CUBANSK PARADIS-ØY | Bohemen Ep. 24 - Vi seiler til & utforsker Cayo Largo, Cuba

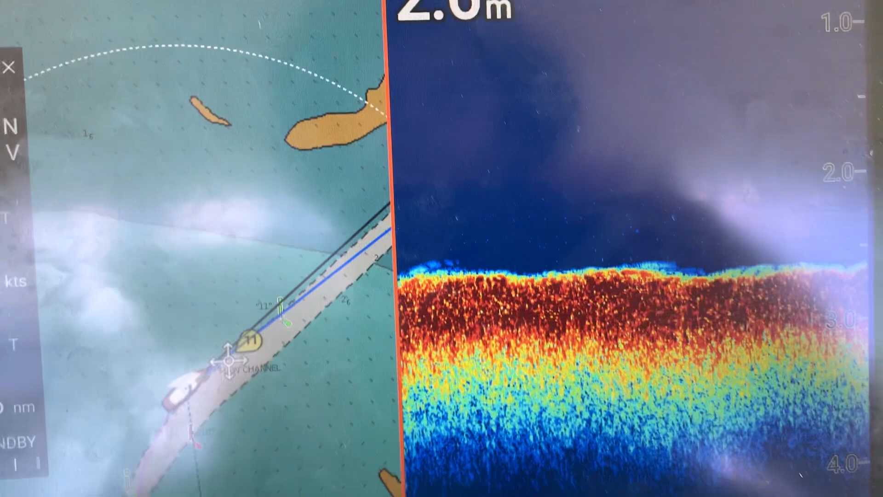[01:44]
Det står ikke noe om at det er en sandbank på kartet.